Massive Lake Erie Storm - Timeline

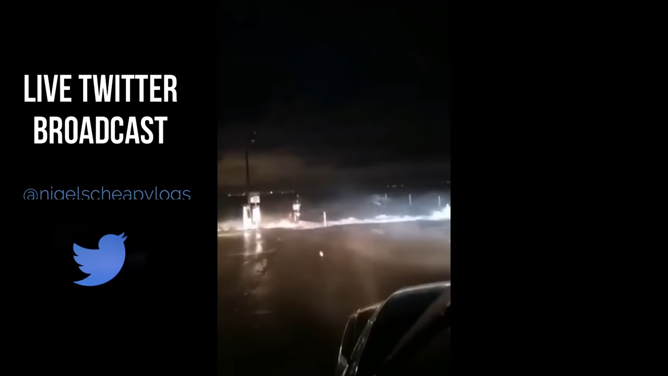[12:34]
Oh, the dock's completely screwed. Completely screwed. I'm just going to try and zoom in so you can see that.